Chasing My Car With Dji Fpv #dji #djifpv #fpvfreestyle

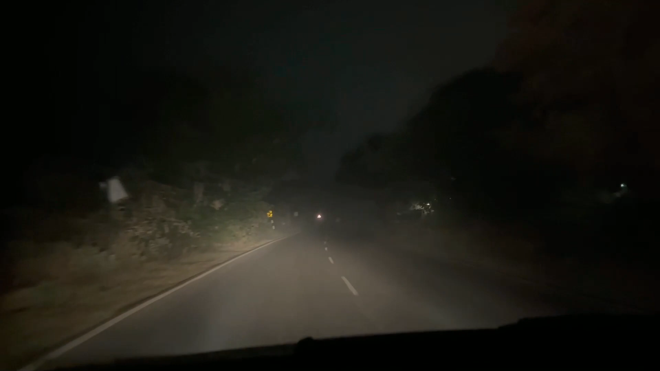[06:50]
फॉग फॉग हमें चाहिए था, फॉग फॉग मिल चुका है। हम बहुत ज्यादा दीवाना हूँ फॉग का, अभी मैं पैसा वसूल, पैसा वसूल, जितना भी पेट्रोल डाला पूरा वसूल हो गया इसमें।
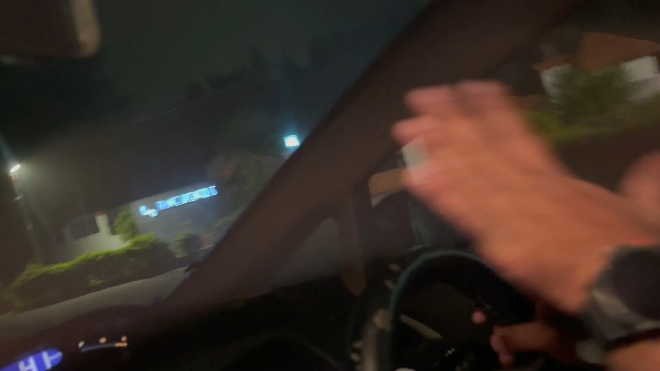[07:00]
बहुत कम है, बहुत कम, डेंस फॉग। ये देखो इधर देखो इधर
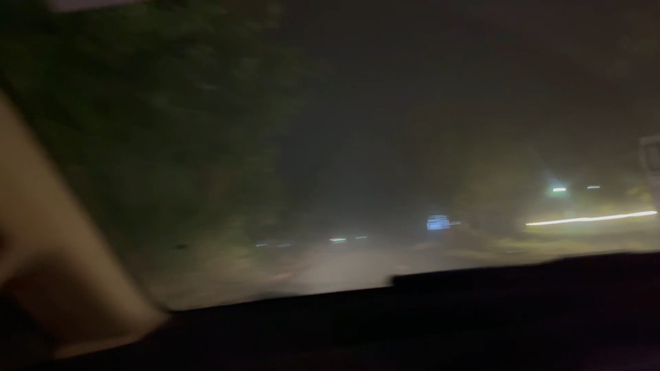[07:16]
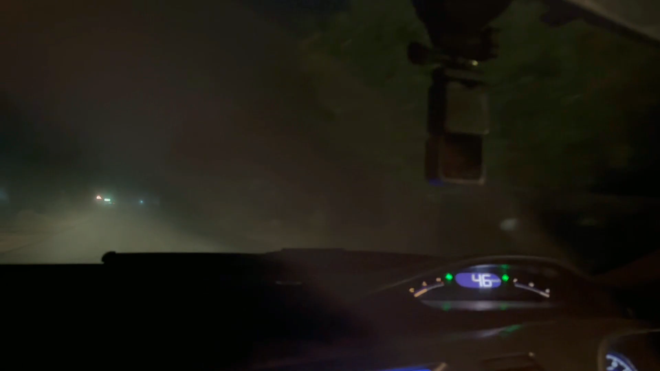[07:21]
देखो, एवरीथिंग इनविजिबल, फोर लाइट ऑन, इनविजिबल फोर लाइट, ये पैसा वसूल